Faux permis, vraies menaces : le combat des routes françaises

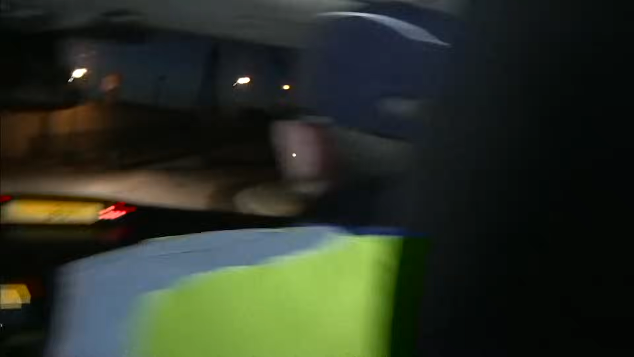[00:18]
Ils impliquaient souvent des jeunes en moto.
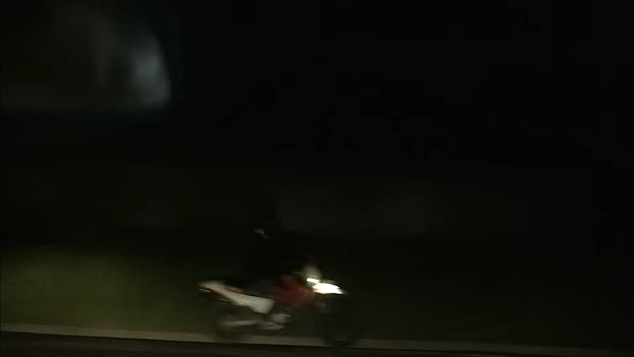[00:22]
Le suspect est dans les phares des gendarmes à leur portée.
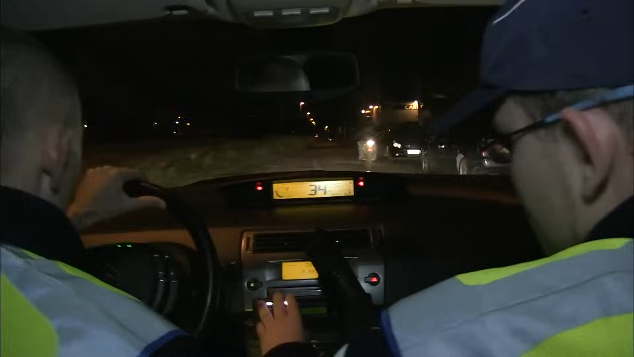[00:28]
Mais le motard a pris tous les risques pour éviter le contrôle. Et visiblement, il n'entend pas se laisser faire aussi facilement.
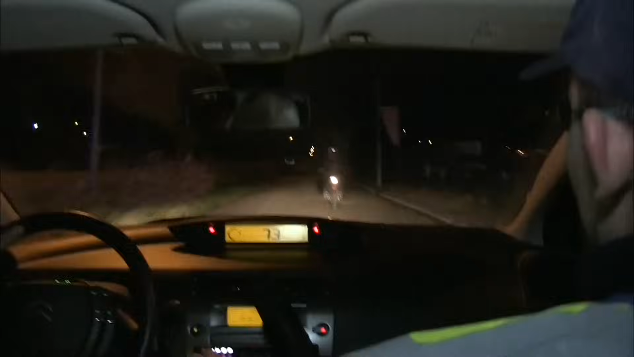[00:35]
Il risque même de provoquer un accident. Alors Jérôme va tenter le tout pour le tout.